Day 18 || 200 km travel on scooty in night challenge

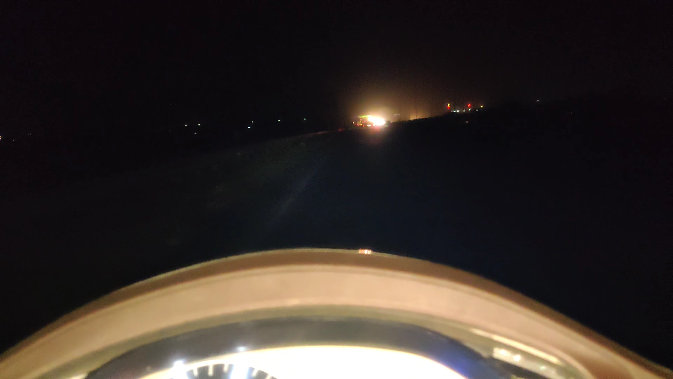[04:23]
तो यहां पर जो है जंगल में आग लगी हुए अब यह पता नहीं गर्मी से आग लगी है या किसी ने लगाई है अब इसका तो कुछ नहीं कह सकते पर देख लो आग लगी हुई है
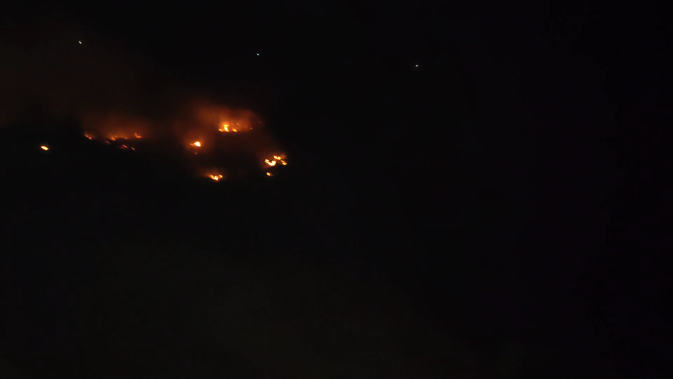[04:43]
तो तक 10 किलोमेटर और दिल्ली अभी 70 किलोमेटर जो है बचा हुआ अब देखते हैं कितने देर में पहुंचते हैं
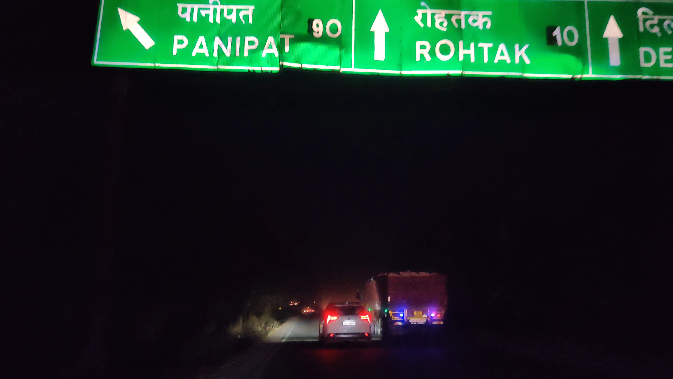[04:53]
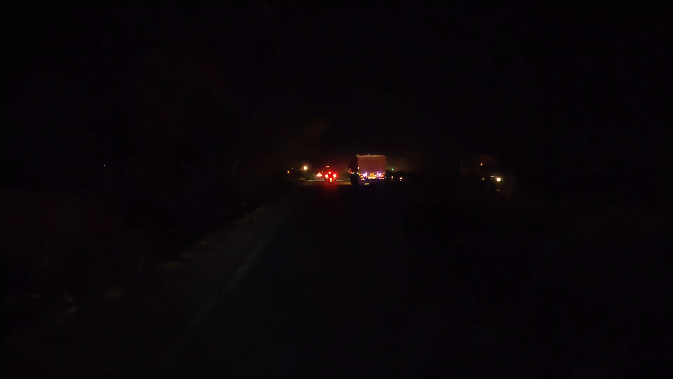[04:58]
तो गाई अब जो है पानी के लिए रुखें देख सकते हो रास्ता
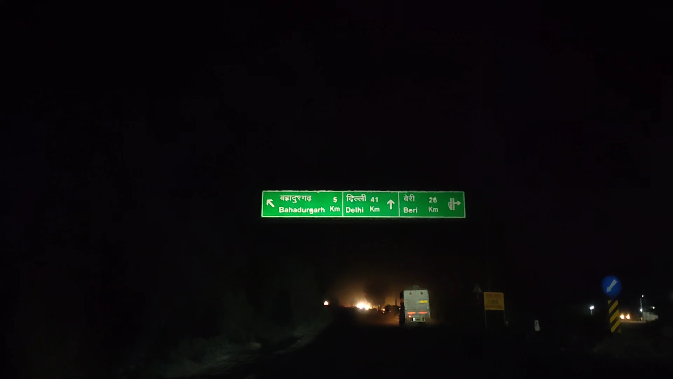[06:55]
तो गाइस दिली या पास 41 km बाचा हुआ है तो फटावट से गार पांचते हैं
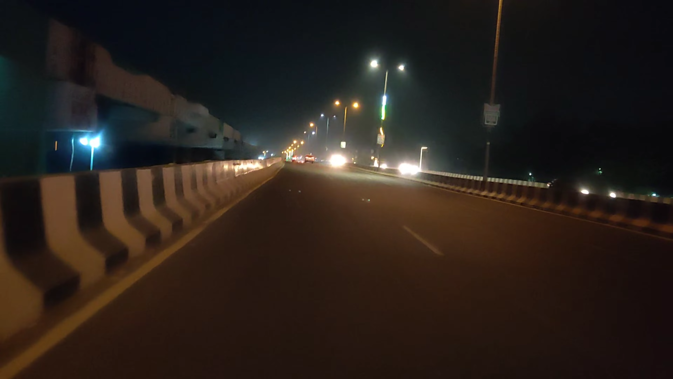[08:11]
तो दोस्तो अब आए थोड़ा बड़िया रास्टा लाइट वाला तो अब बगाउंगा नपने अब भी तो बिट्व अब आगा तो इसकी तोड़ा चलारा है अब तो आए तो